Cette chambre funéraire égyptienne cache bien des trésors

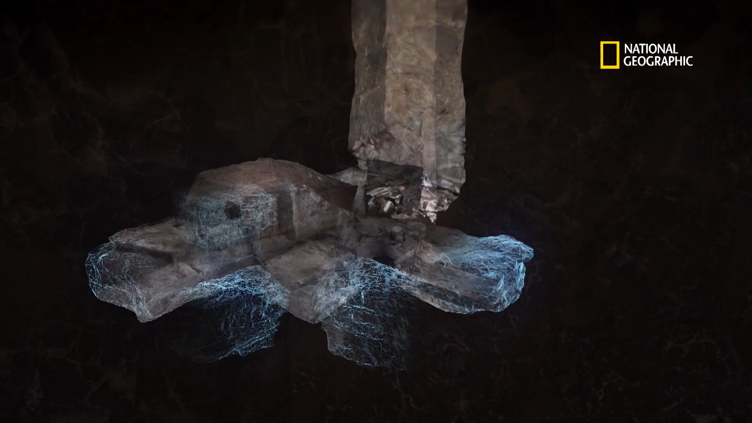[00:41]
Au fond de K-24, à 30 mètres de profondeur, se trouve un vestibule qui dessert cinq chambres funéraires. Deux à l'ouest, deux au nord et une à l'est.